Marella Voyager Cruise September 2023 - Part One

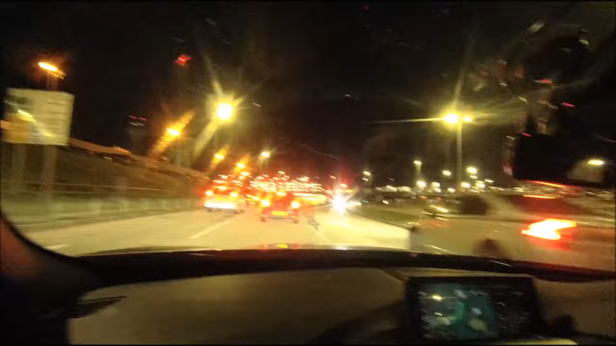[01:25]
Are we there yet? Are we there yet? Please follow the road for 400 yards.
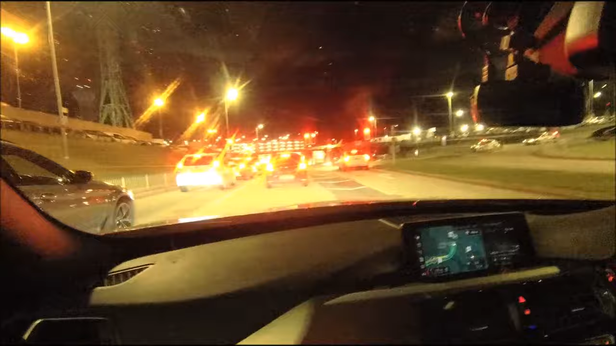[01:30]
We're at Luton Airport. Restricted access. Another thing to drop off that way. Thanks, boy.